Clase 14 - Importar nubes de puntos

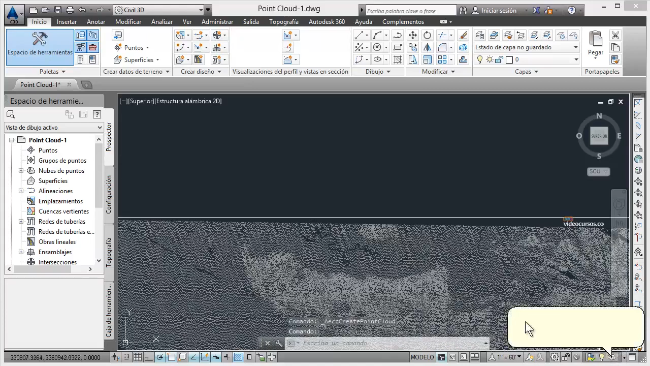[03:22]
En la ventana de dibujo, se amplía el objeto de nube de puntos.
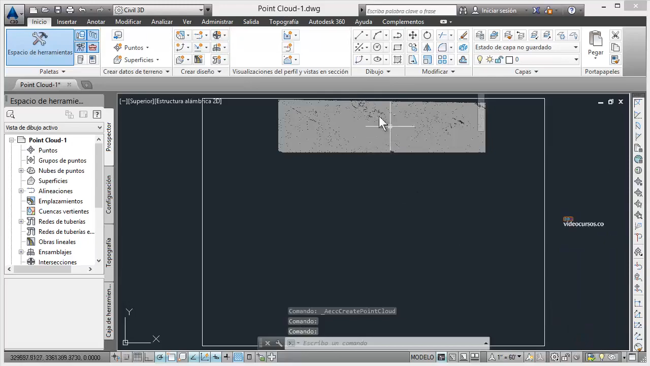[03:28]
Nos acercamos hasta que podamos ver los puntos que componen la nube de puntos.
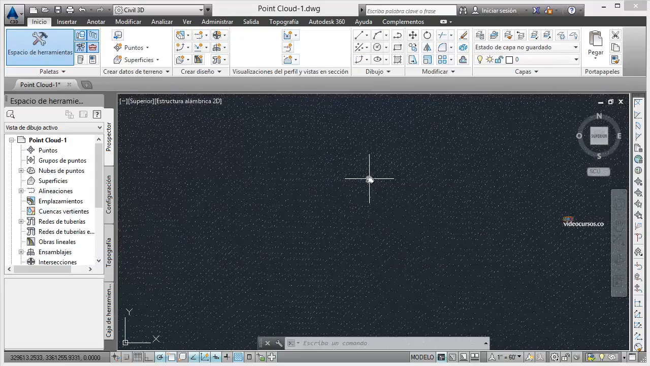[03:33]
Examinemos los puntos. Los puntos de la nube de puntos, se almacenan en la base de datos de nube de puntos, y no se pueden manipular de forma individual.
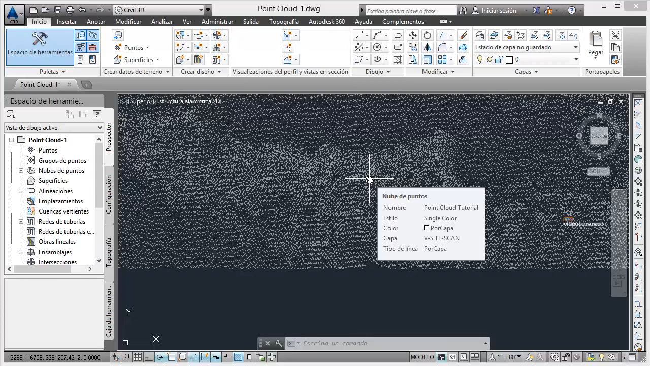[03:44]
Clique en la ficha Ver, Grupo Vistas, Clique en el desplegable Vistas, y pulsamos en Isométrica, S, E.
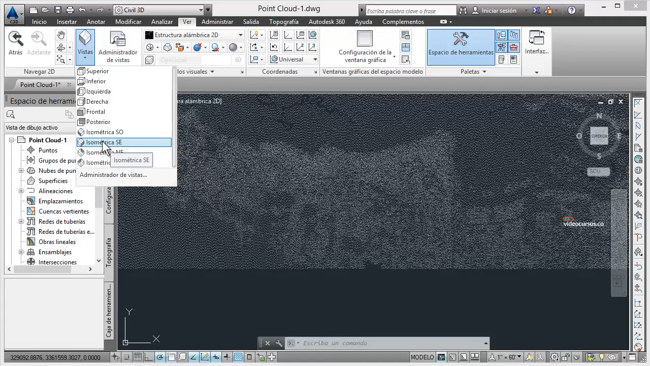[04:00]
Aparece una vista tridimensional del objeto de nube de puntos. El cuadro en blanco que rodea la nube, es el cuadro delimitador que identifica la extensión del objeto. El tamaño y la geometría del componente de cuadro delimitador, dependen de los valores de coordenada mínimo y máximo, del objeto de nube de puntos. El cuadro delimitador, actúa como representante del objeto de nube de puntos, cuando no se puede acceder a los datos de origen de la nube de puntos.
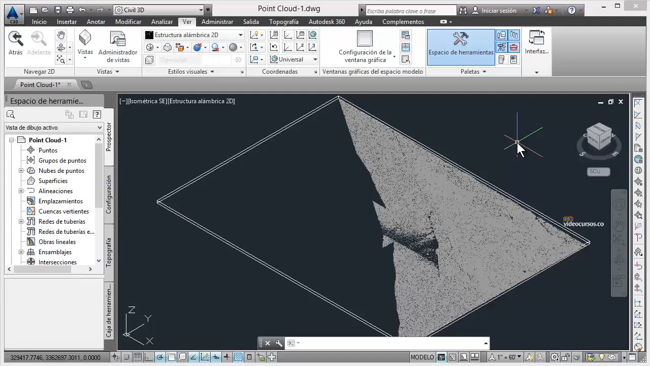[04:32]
Clique nuevamente en el desplegable Vistas, y pulsamos en Superior, para regresar a la vista anterior.